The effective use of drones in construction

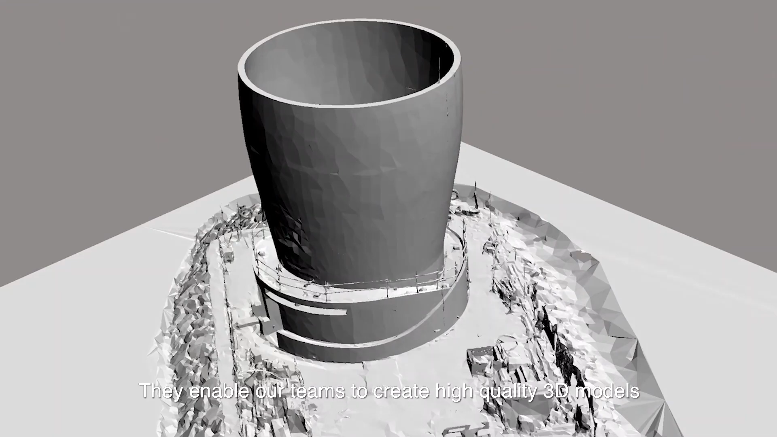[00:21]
They enable our teams to create high-quality 3D models, track progress and improve productivity.
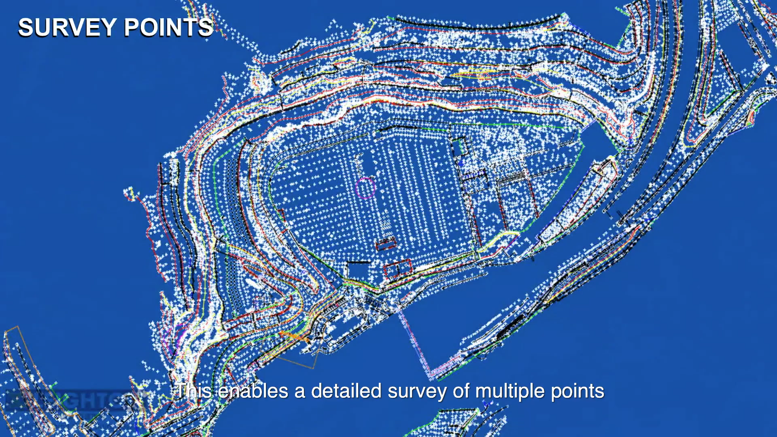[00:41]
This enables a detailed survey of multiple
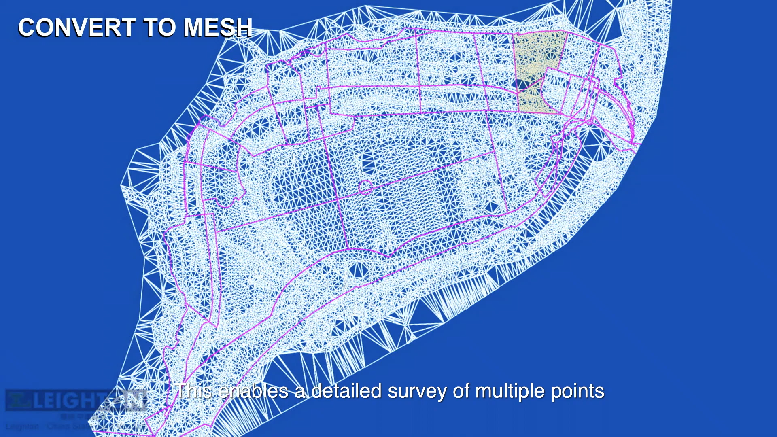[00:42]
points to ensure a consistent survey each time.
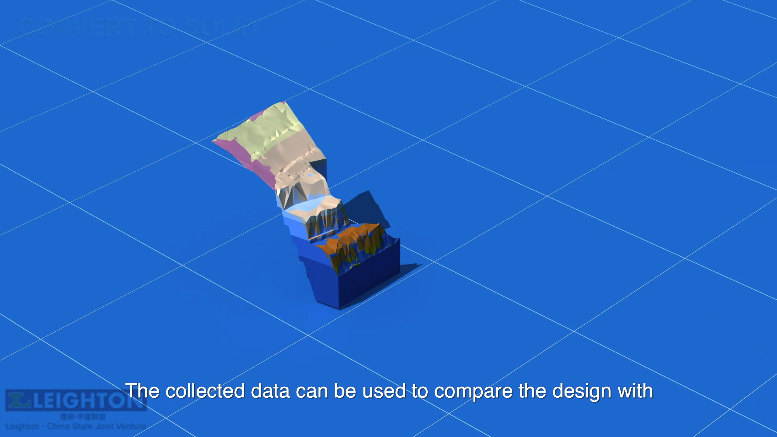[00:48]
The collected data can be used to compare the design with the construction progress to date through a computer program.
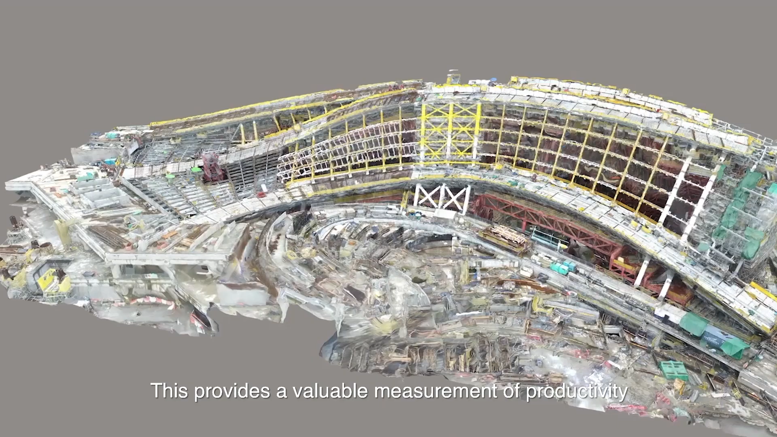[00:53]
This provides a valuable measurement of productivity, such as excavation volumes of different types of materials.
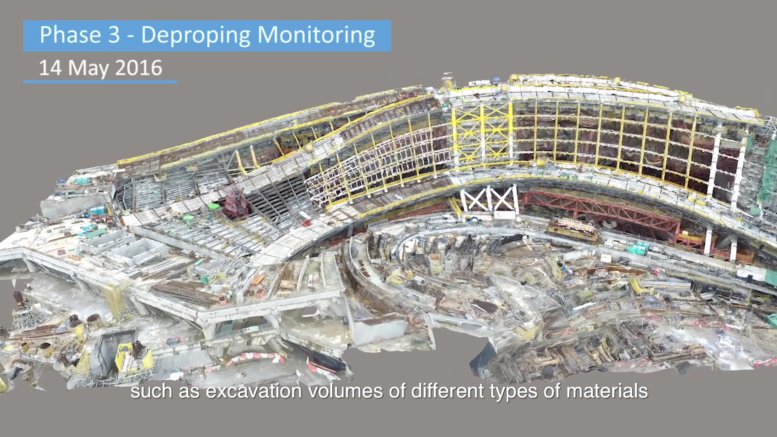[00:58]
Leighton Asia's joint venture team at the Express Rail Link West Kowloon Station